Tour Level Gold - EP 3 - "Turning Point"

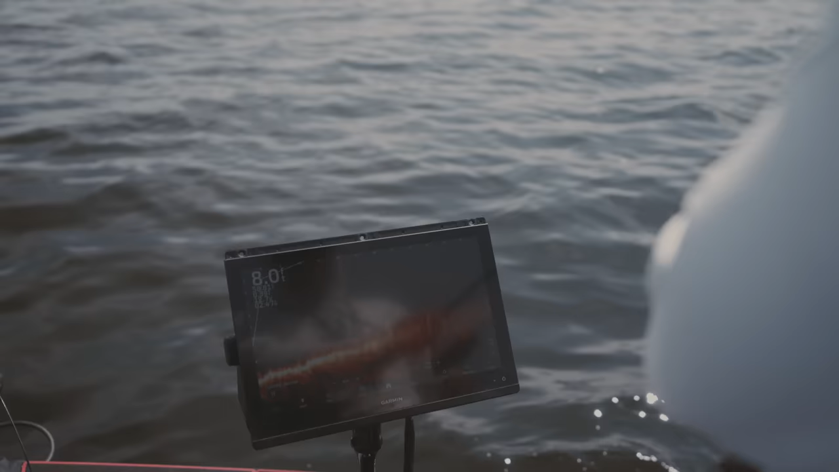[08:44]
They'll come up, look at it, swim away. That one finally came up and reacted to it, but didn't commit fully and just bit the tail.